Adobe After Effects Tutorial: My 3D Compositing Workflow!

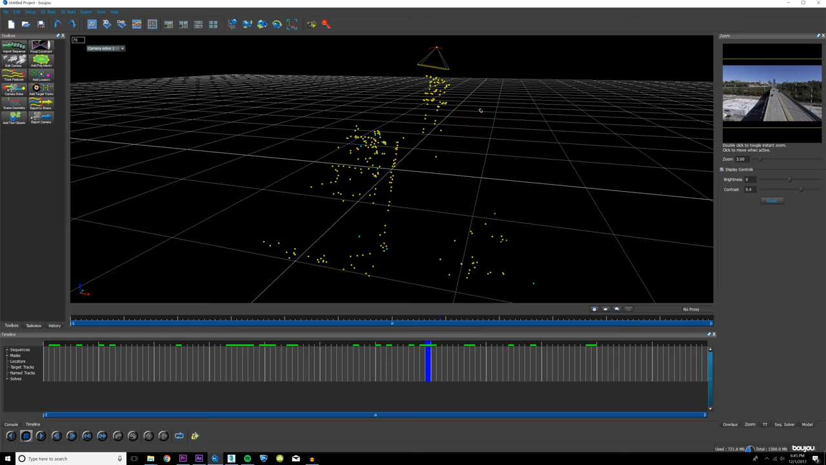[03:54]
click You can kind of rotate around this 3d image and you can see that the camera is here here all these 3d points in space So I'm gonna drag it up.
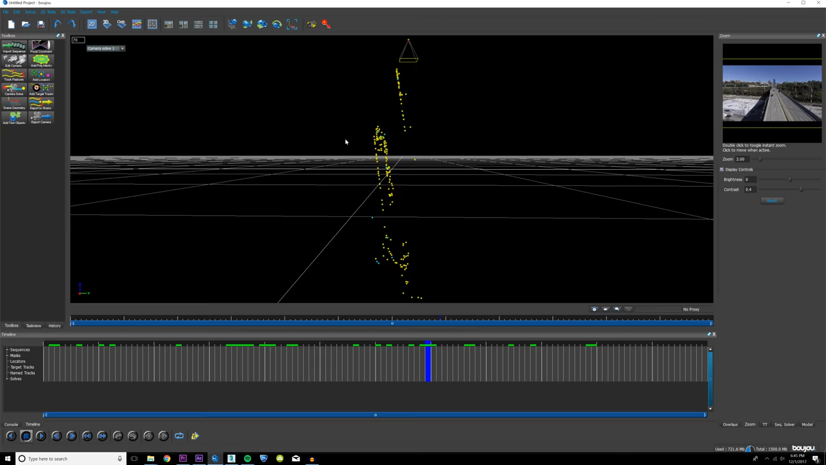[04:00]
So it's almost like an orthographic viewpoint I'm gonna click this button right here so I can edit the coordinate system and then hit the rotate and then I'm gonna drag along the red here So if you go back into the 2d space and